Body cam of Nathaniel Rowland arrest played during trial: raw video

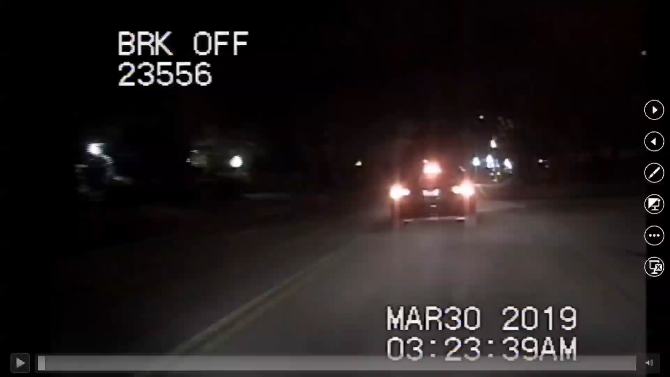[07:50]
Your Honor, the defense would like to renew their objection. Previously noted. Yes, sir. You may proceed. Thank you, Your Honor. Officer Kraft, I'm showing you what's been marked in the states. Exhibit number 9. Can you tell me what that is?
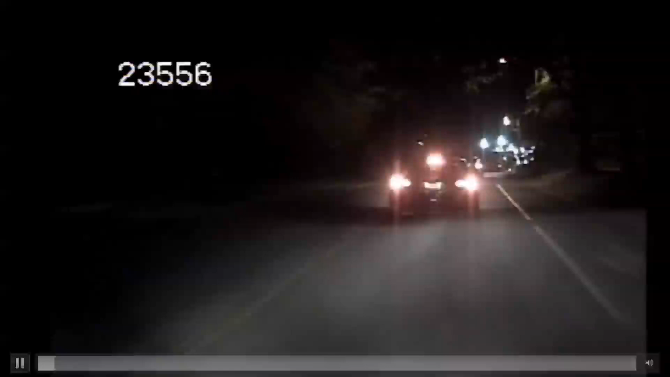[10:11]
All right, this time I'm going to publish the dash cam.
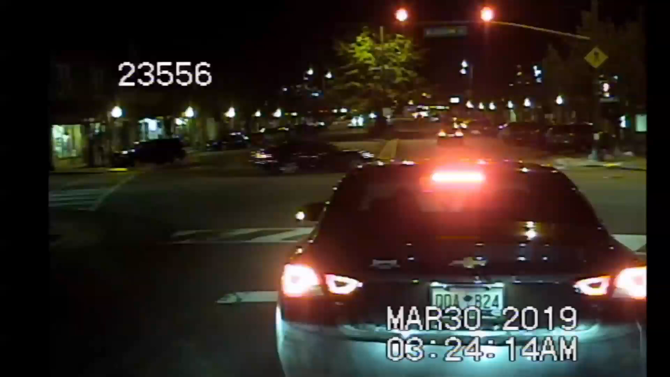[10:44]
This intersection is which one? That is Harden Street and Blossom Street. Is that the Impala? That is.